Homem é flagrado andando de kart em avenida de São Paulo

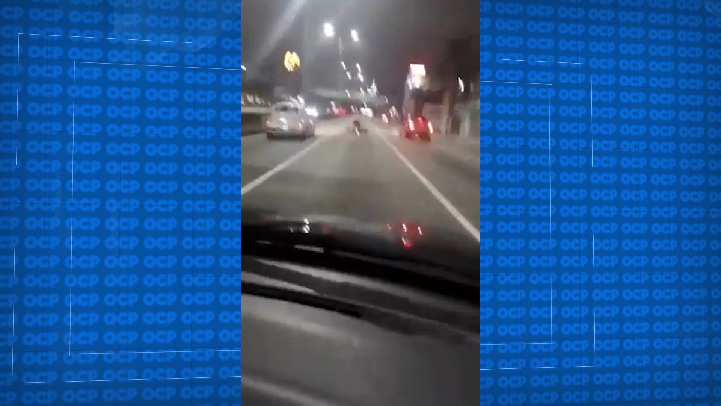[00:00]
Vai, não deixa o Paulo entrar não, filho. Não tá aguentando não, tá zoado o kart. Tá aguentando, ele vai parar.